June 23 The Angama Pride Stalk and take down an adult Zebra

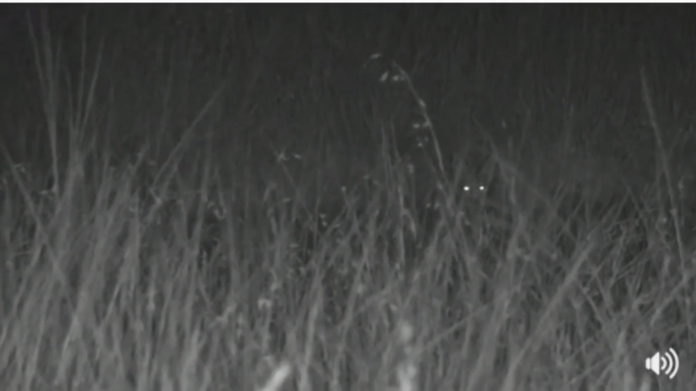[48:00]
It's obviously much more efficient from an energy point of view to just hang around a little bit and lick up the bone and blood and leftover tissue that lions leave around in their messy feeding, and in so doing, picking up an easy meal without too much effort. Now, interestingly, and back to the story of the lions roaring, when you were with Jamie and the cubs, lionesses are very perceptive to male lions roaring, and so Mahina calling again behind us, but very perceptive to male lions roaring because they obviously need to make sure that the fathers of their cubs are the best and strongest males around.
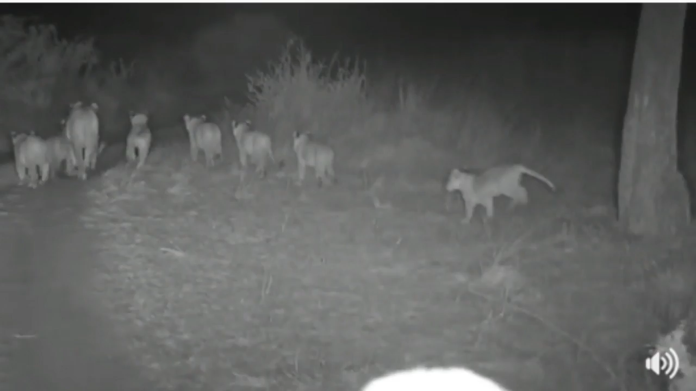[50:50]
Now, Brenda, you want to know how mom is going to keep all of these little cubs a safe from the hyena? Well, it's something that she's well practiced at with the number of hyena out here. I agree. It will be a tough thing for her to do, but it's obviously something they have to do each and every single time they make a kill. She's like a harried school teacher. Let's catch up. She'll fight back and I think if there was any sign of trouble,
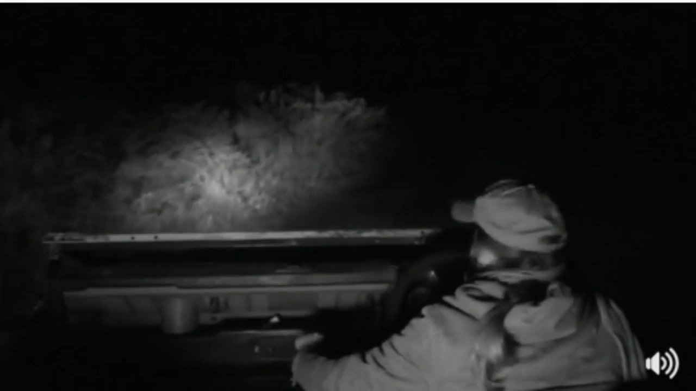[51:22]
the rest of the lionesses would come dashing out to give her a hand. They obviously know exactly how to manage this and they know that there will be hyenas lurking around. That's where their sensitive sense of smell as well and hearing becomes very, very important. Here we go. Look at that. Oh, that's a lot of cubs to keep track of.
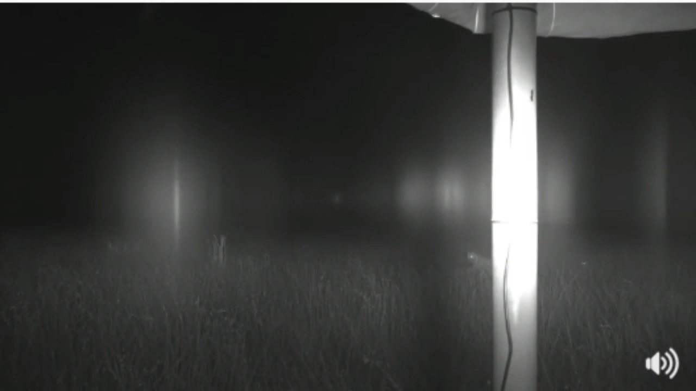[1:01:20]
What's happening? What's happening? We've got more hyena behind us. Oh, there's cubs. Here's all the lion cubs. They've come through that pack of hyena. That's incredible.
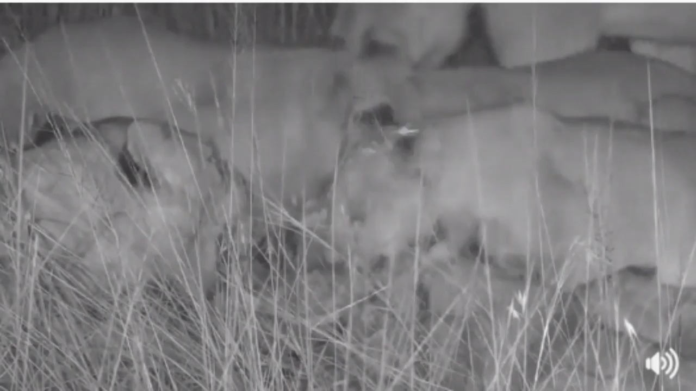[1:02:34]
You've got a full belly. Your babies have had nothing. Hyenas seem to be... They seem to have been chased off. That lioness saw to it all. She was patrolling the perimeter, seeing those hyena off. You might find that that very aggressive response that we had from that lioness was because the cubs are coming.
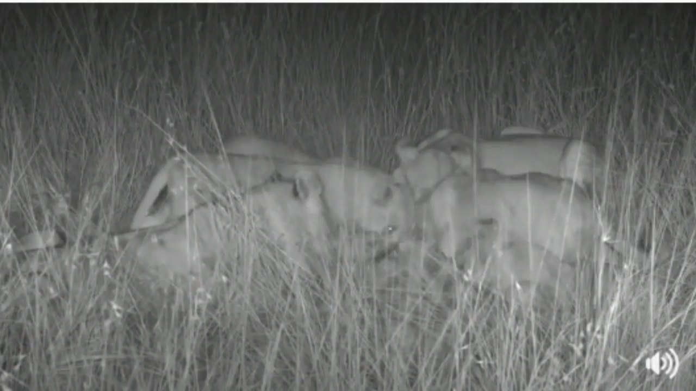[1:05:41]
And their faces quite often are massively scarified and really just looking like they've stuck their faces into a meat grinder in some cases. So this that you're looking at now is, I would say, sibling rivalry and dinner table squabbling. You can see there's lots of teeth showing, might even be a slap on the wrist which is a a soft bite.
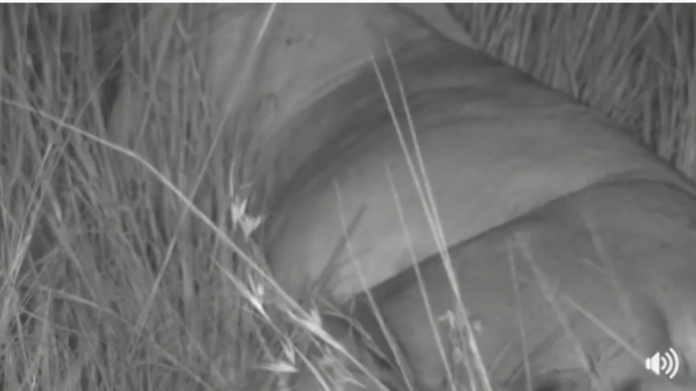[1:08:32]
You can see that full belly. easily one quarter of her body weight and we're looking there at about 30 pounds of meat crammed into her belly. Lots of energy expended out here. What's happening here? Where are you going? Something else coming out of the darkness. She's calling. Where are you going? Difficult to see in the dark. There is something on the left hand side of the tree.
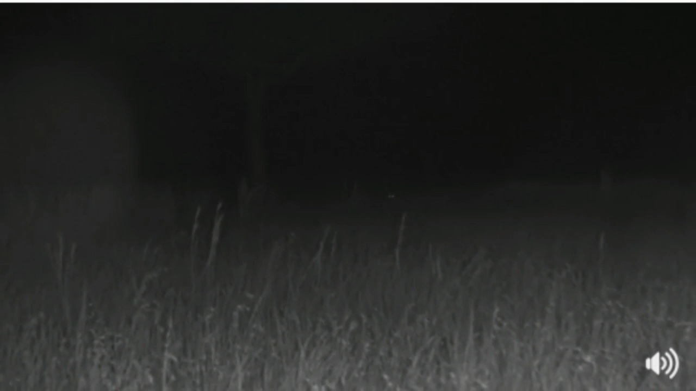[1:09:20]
It has that particular gait that an antelope has? I would say that it's probably some more zebra or topi or wildebeest. No. Could it be another lion? Let's see. I don't actually know what that is. Isn't that exciting? That's probably 200 yards away. There's a lioness at 30 yards away.